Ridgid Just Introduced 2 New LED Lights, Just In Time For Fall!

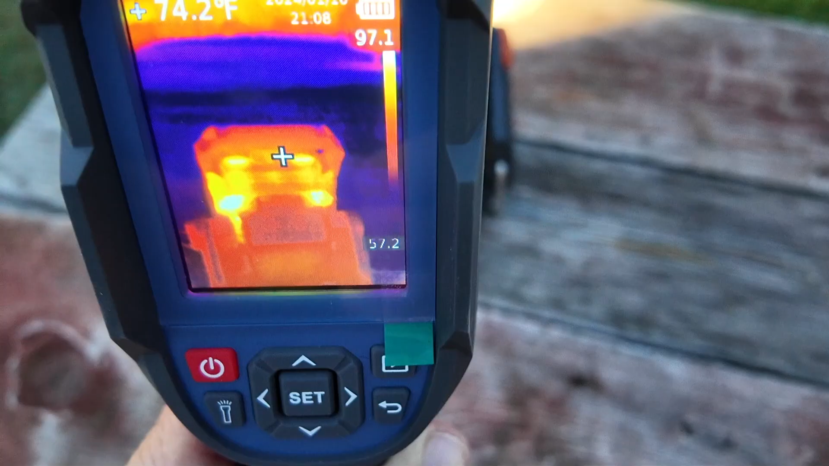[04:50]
On screen: spot 74.2°F
the backside right there it's about 74 degrees let's try it this way it's gonna be really bright for me anyways so
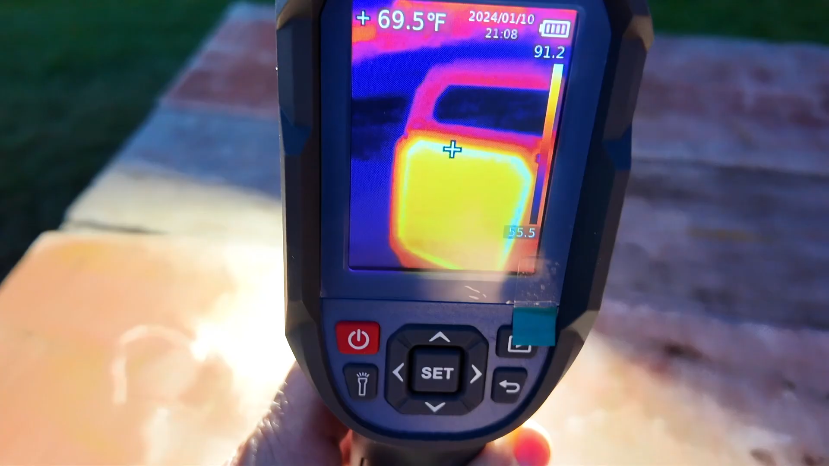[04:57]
On screen: spot 69.5°F
you can see how this has definitely warmed up some
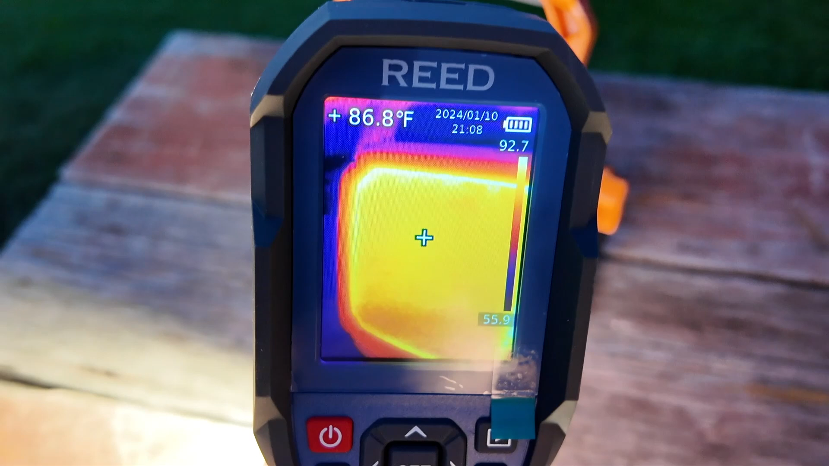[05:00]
On screen: spot 86.8°F
right at 86 that's about the hottest that that's gonna get so you can easily touch and handle